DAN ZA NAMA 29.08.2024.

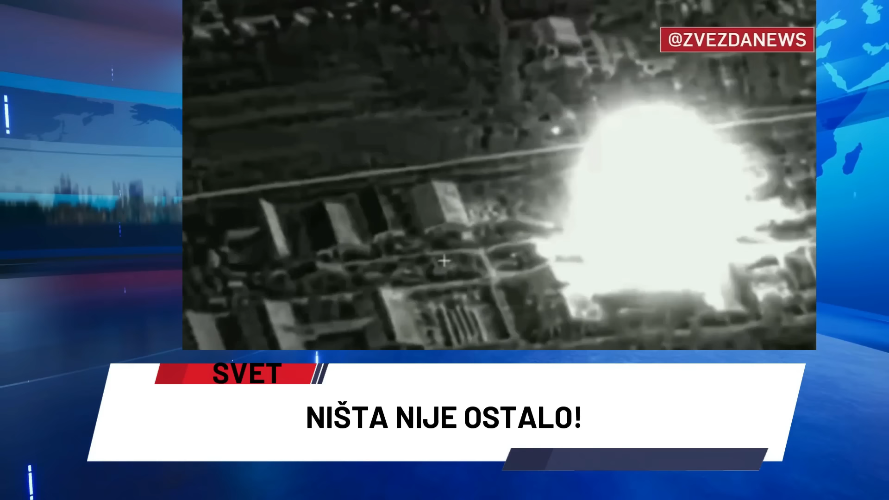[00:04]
Ruska vojska uništila je hangar sa Haimars MLRS-om, oruženih snaga Ukrene u oblasti Kondratovka u Sumskoj oblasti. U opisu se kaže da je avion vazučno-kosmičkih snaga Rusija bacio vazučnu bombu na hangar. Snimak objektivnog praćenja pokazuje kako municija leti prema meti, zatim detonira i puca. Pored lansera MLRS uništeno je šest raketnih tokova municije, transportno punsko vozilo i vozilo za pratnju.